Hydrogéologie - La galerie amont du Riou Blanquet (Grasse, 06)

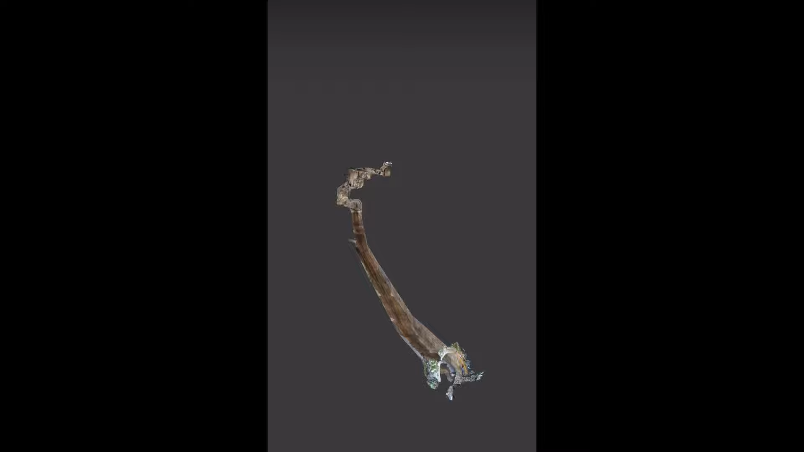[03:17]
Grâce à la technologie LIDAR, un scan 3D de la galerie a pu être réalisé. Refaisons le chemin dans l'autre sens, mais en réalité virtuelle.